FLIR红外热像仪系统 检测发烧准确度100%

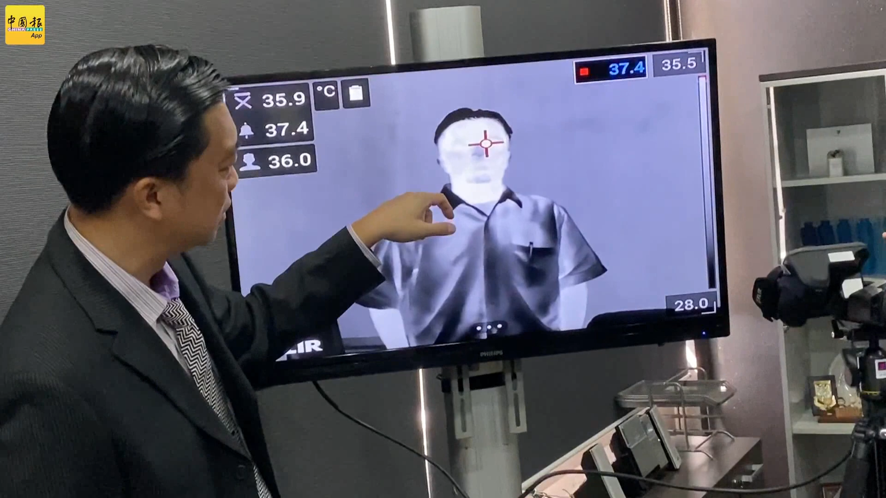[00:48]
can see that the nose area
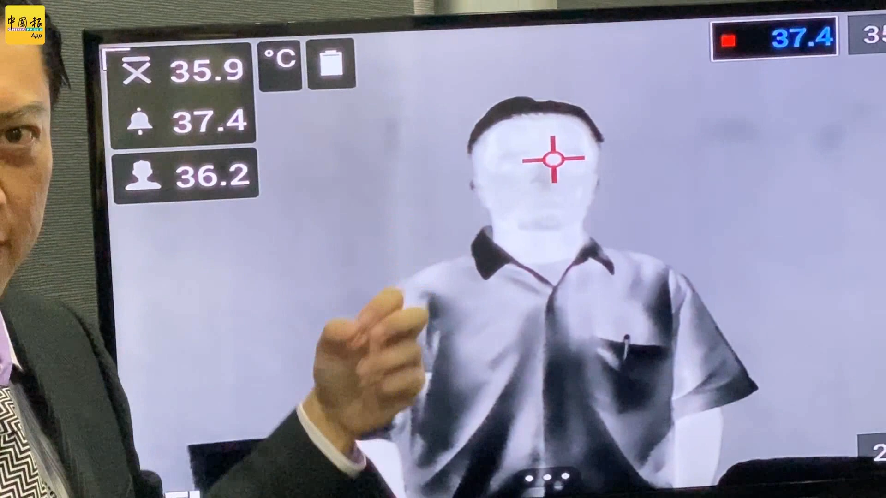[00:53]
it becomes darker and it becomes brighter now reason for this is that as we
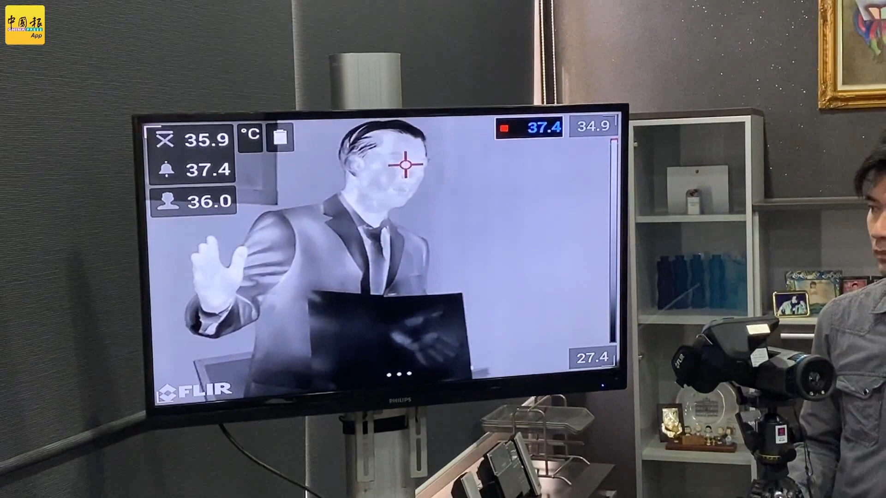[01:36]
keep on on on the page so that's how sensitive you can
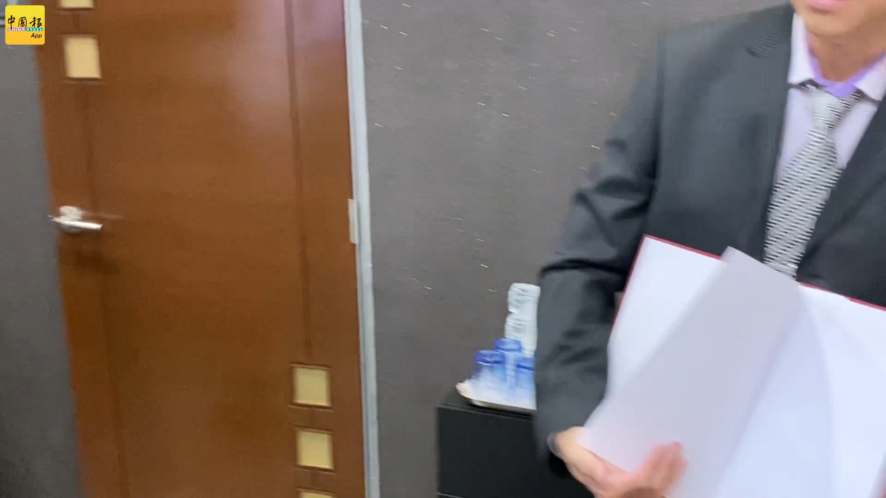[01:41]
see even even pages after this you can see even the subsequent pages
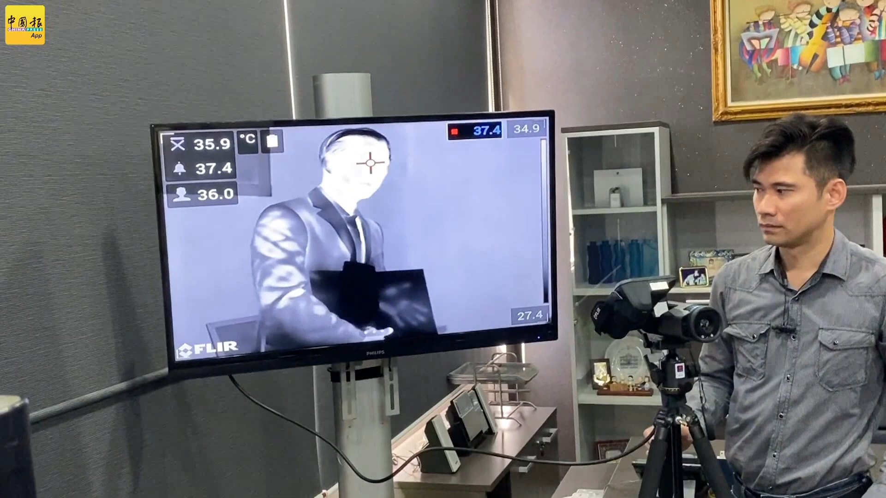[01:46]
because the keep has gone through the pages so the piece of equipment is so sensitive so the piece of equipment is so sensitive it is done if I may
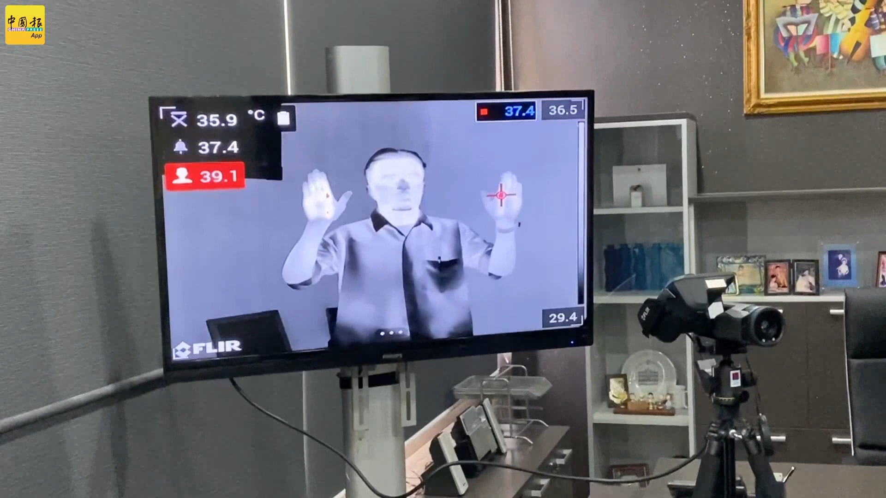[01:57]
on the other hand maybe James you set the I'll
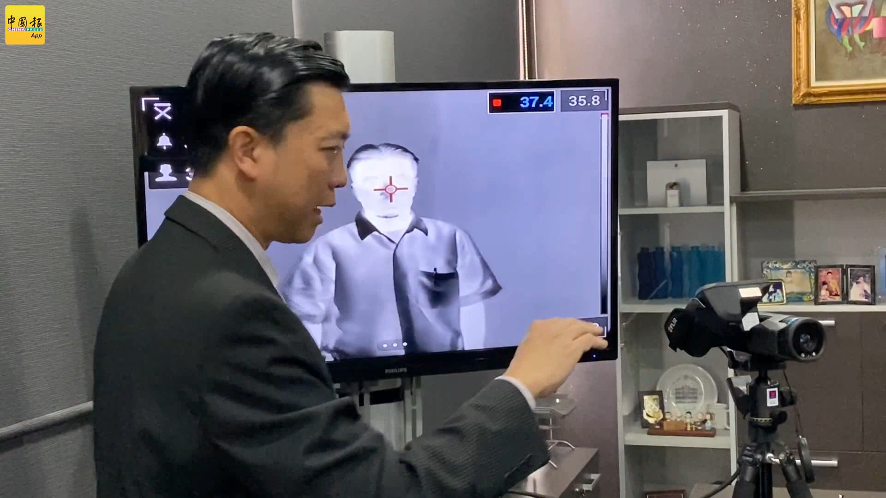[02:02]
show you how it looks like for a person who's having a fever you set the the isotope a little bit lower actually looking at the internal images this is
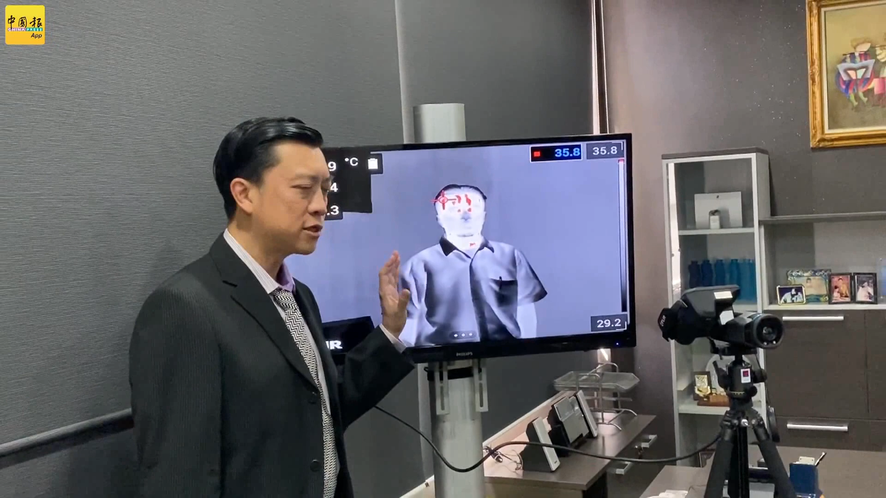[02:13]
actually what they will see if a person who is having a fever
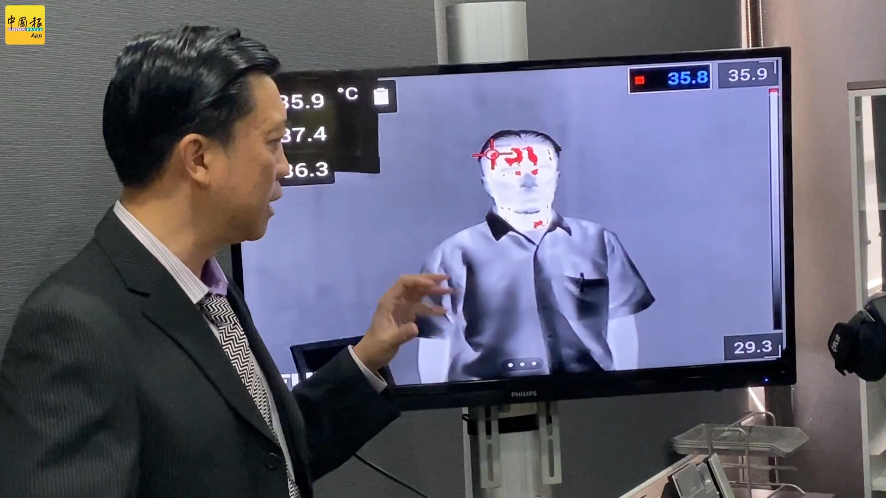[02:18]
so it becomes very simple so you can have a crop of tens of people in the image as long as somebody who's having a face like this that is showing a red color so then you can accurately identify the person aha this person is having a fever because the other person who's standing next to them who does not have that fever symptom would not be showing the red color to help
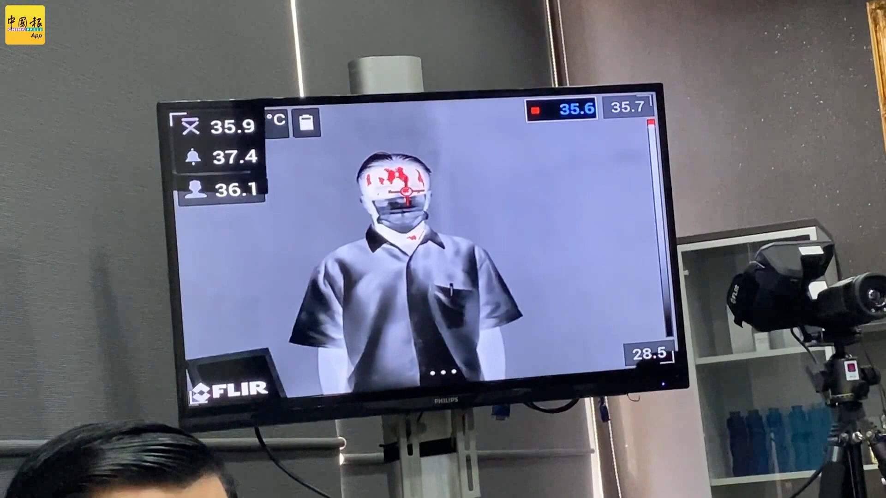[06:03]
your face and the thermal cameras cannot see even if they are wearing a mask I'm sure you can see that